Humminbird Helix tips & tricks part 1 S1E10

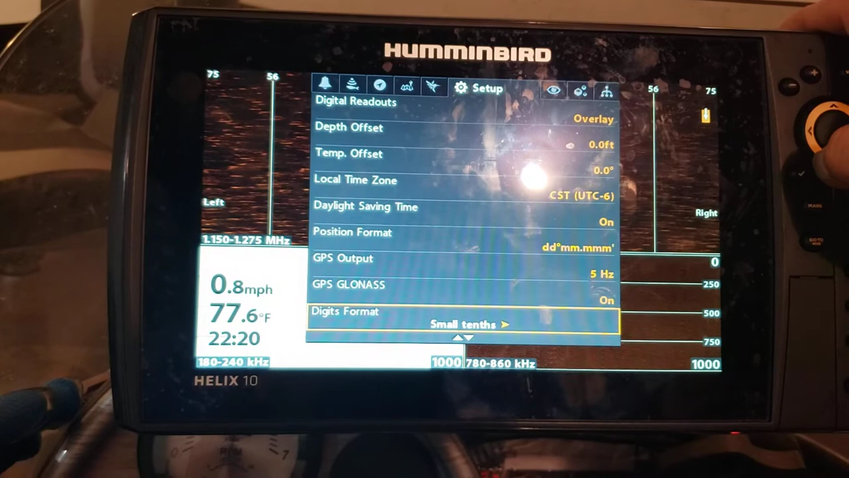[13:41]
On screen: water 77.6°F, speed 0.8 mph
Just spend some time, you know, digging through here, looking at stuff.
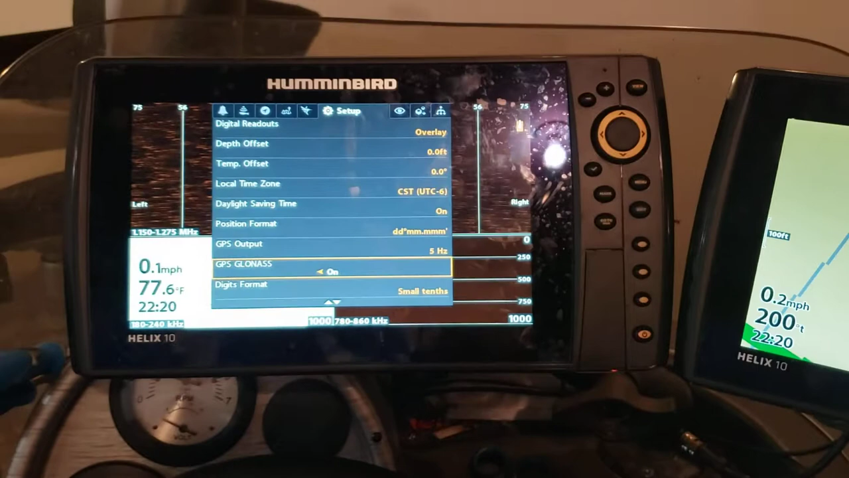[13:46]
On screen: water 77.6°F
And, you know, if you're not sure what something does, go ahead and adjust it.
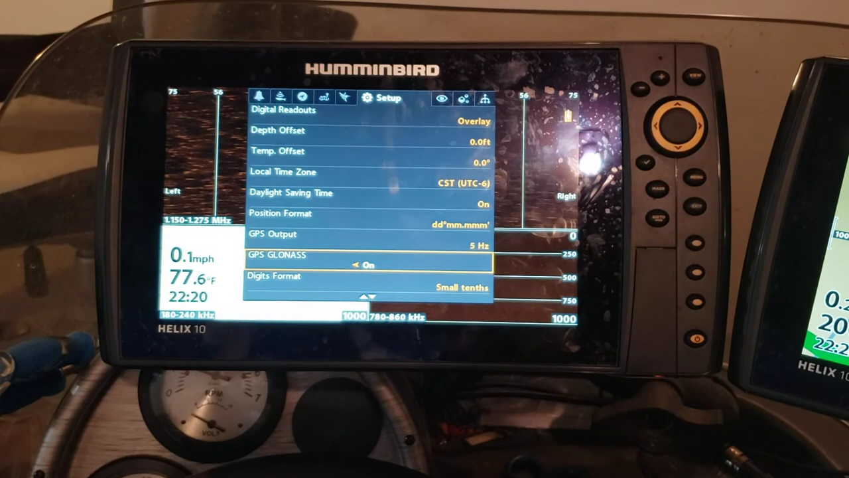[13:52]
On screen: water 77.6°F, speed 0.1 mph
You know, the worst that's going to happen is, you know, you'll get things out of whack so far that, you know, it doesn't display correctly or whatever.
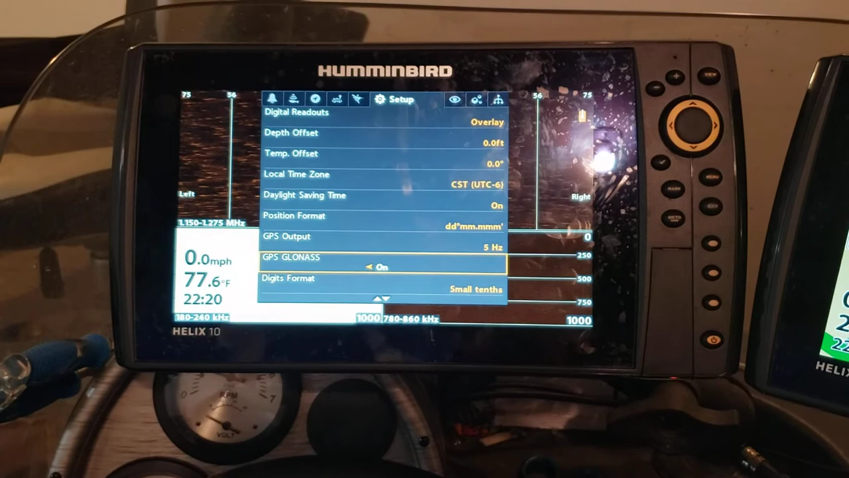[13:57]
On screen: water 77.6°F, speed 0.0 mph
You start having problems, just keep in mind, you can always go to, you know,
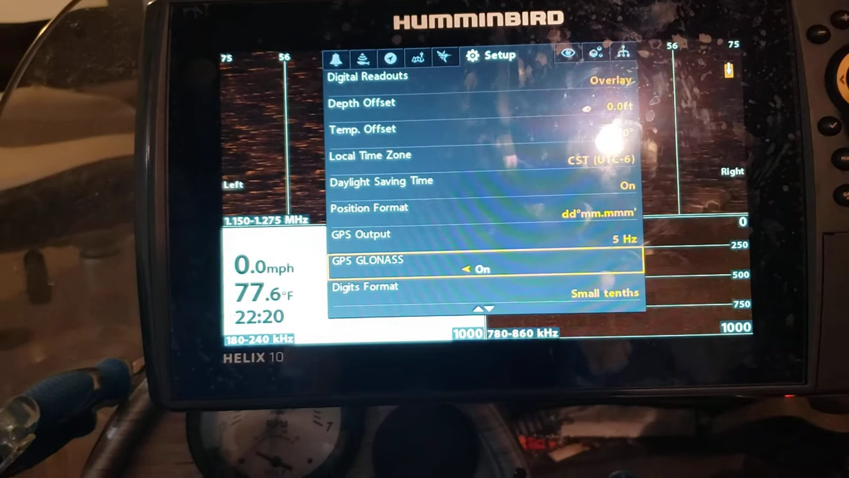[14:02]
On screen: water 77.6°F, speed 0.0 mph
setup and go back down here to, where's my restore defaults?
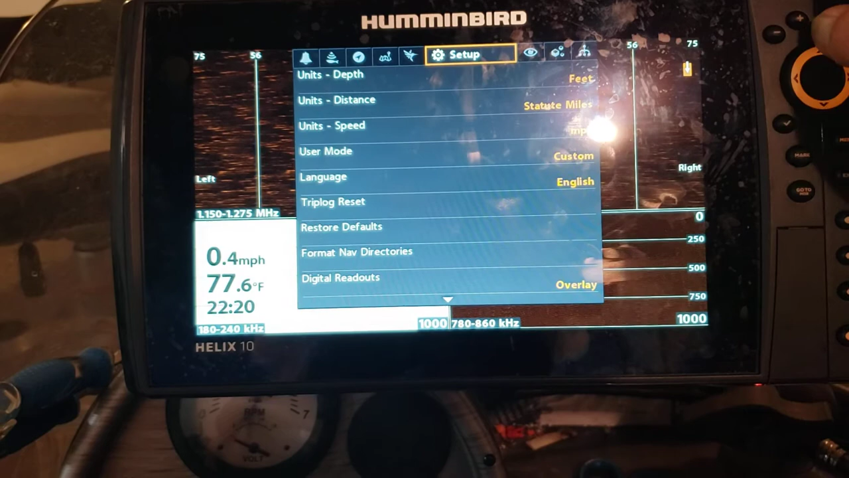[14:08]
On screen: water 77.6°F, speed 0.4 mph
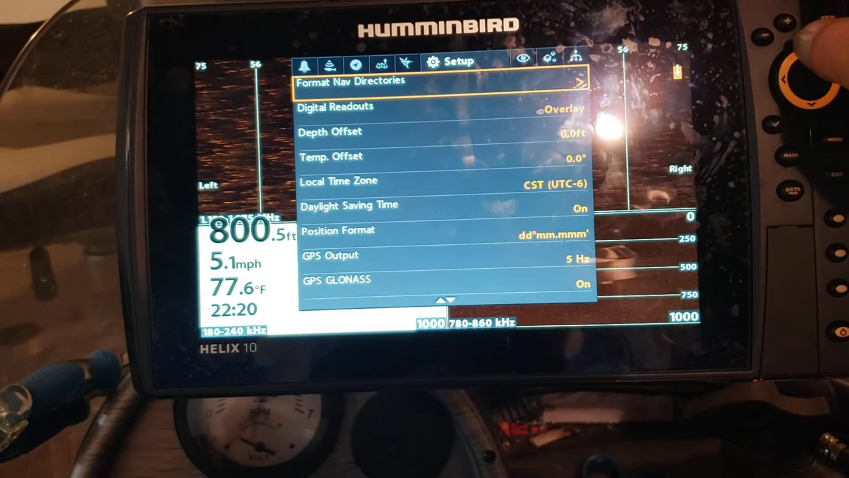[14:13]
On screen: depth 800.5 ft, water 77.6°F, speed 5.1 mph
There it is. You can always just press that button and restore this back to defaults, and it'll be just like you took it out of the box again, right? So you're not going to hurt it. You're not going to break anything, right? Just play with it. See what works best for you, and you'll figure it out. I'm sure we'll do more videos about these once we get on the water.
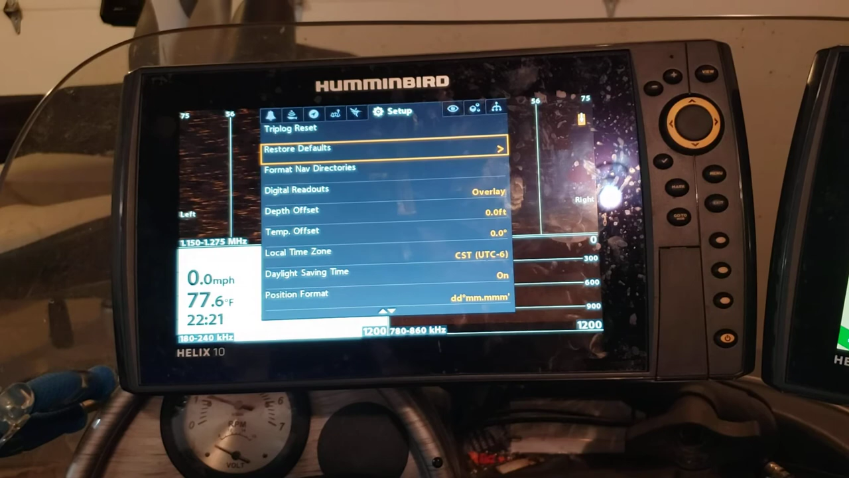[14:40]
On screen: water 77.6°F, speed 0.0 mph
You know, we'll start shooting some video on the water and, you know, go through adjusting sensitivity and contrast and that type of thing.